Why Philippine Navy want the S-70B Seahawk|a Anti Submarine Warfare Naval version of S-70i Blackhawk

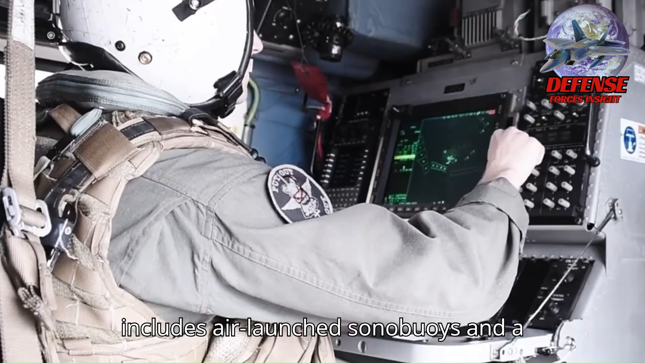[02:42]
It has a sophisticated sensor system that includes air-launch sonobuies and a towed magnetic anomaly detector, MAD.